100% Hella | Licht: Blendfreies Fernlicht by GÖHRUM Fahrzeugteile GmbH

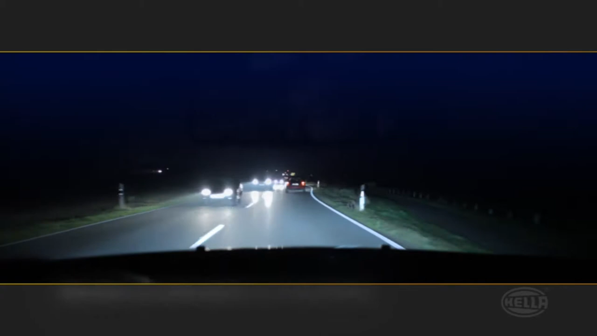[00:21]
Gegenverkehr zwingt häufig zum Abblenden, damit andere Verkehrsteilnehmer nicht durch das Fernlicht geblendet werden.
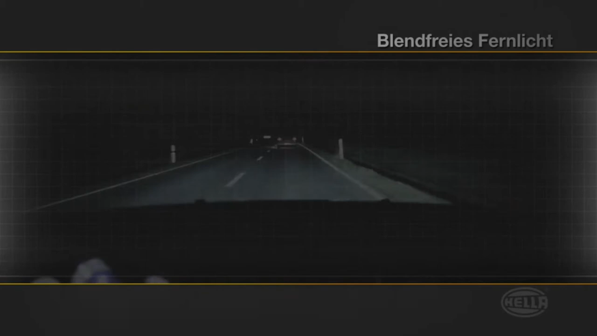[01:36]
Der Fahrer des vorausfahrenden Fahrzeugs wird nicht geblendet.
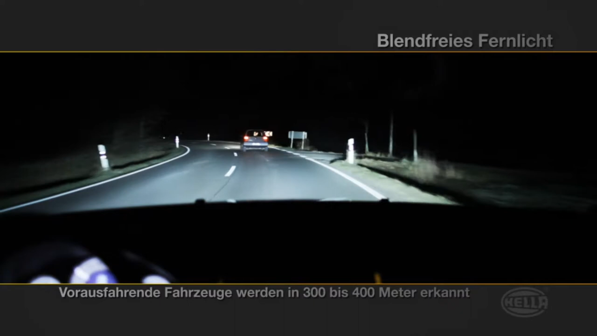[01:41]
Links und rechts jedoch bleibt alles strahlend hell, sodass die Straße maximal ausgeleuchtet wird. Der Vergleich verdeutlicht eine wesentliche Erweiterung des Sichtbereichs.